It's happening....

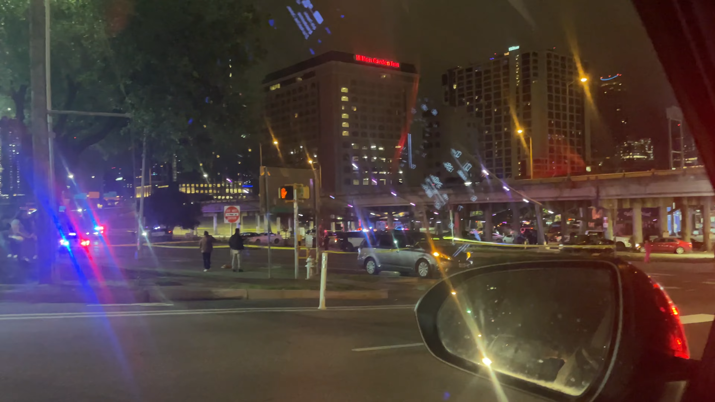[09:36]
So, a bunch of shit's going down on 6th Street, of course. So now I have to drive around the freeway, which is taking so long.